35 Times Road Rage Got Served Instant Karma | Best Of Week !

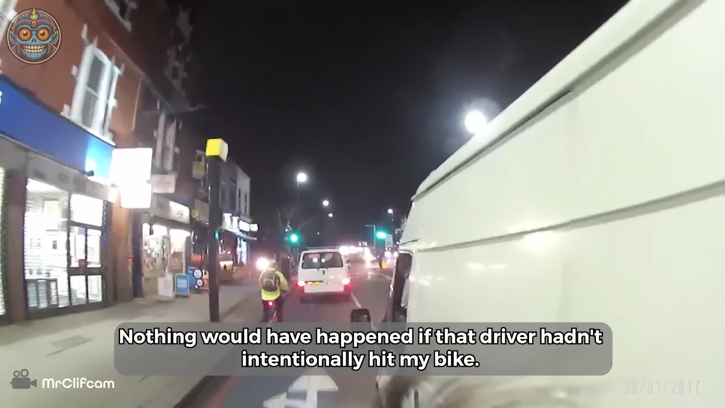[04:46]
Nothing would have happened if that driver hadn't intentionally hit my bike.
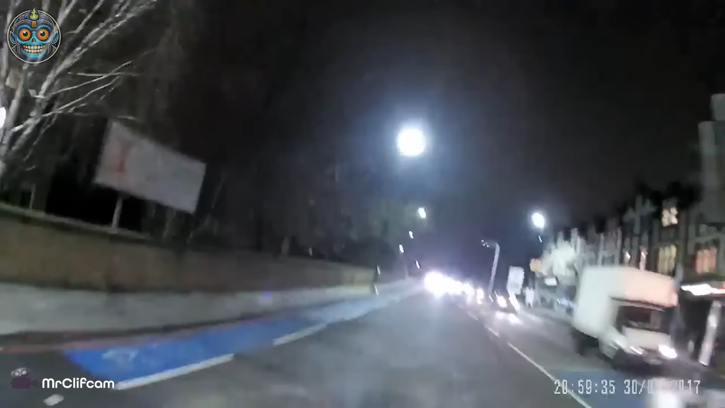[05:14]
But not long after, when I was about to pass, he threw a plastic bottle at me from the car to express his disapproval.